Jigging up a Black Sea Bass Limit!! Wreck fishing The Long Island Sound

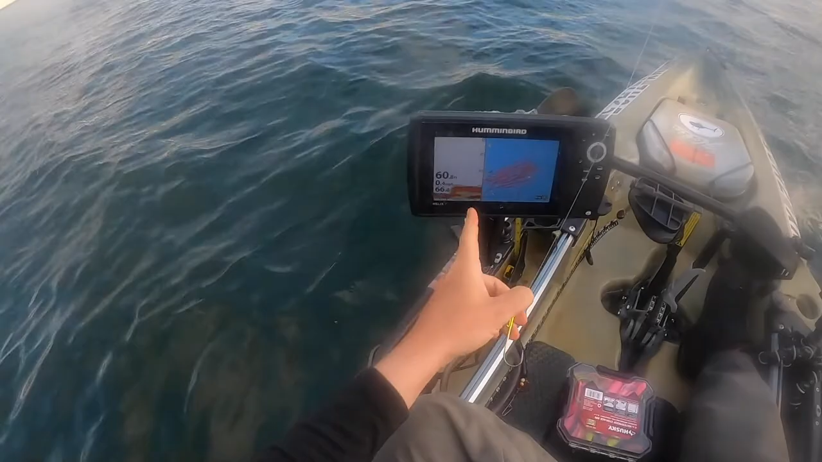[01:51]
We're gonna gear up. We're gonna start off with an ounce. Not so windy today, which is good because I wouldn't be out here if it was windy. And so I don't think there'll be too much of a pull on current wise. So we're gonna do a classic grub.